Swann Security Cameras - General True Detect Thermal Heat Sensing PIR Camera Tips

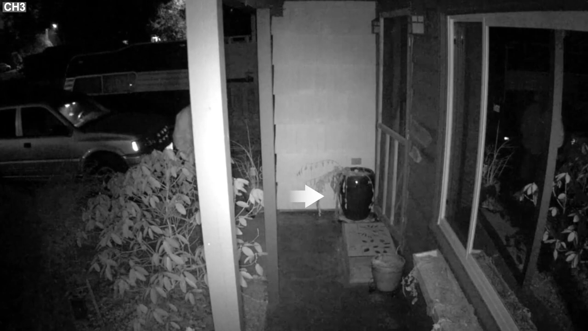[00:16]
PIR sensors work best when the subject passes across the field of view as opposed to directly approaching them.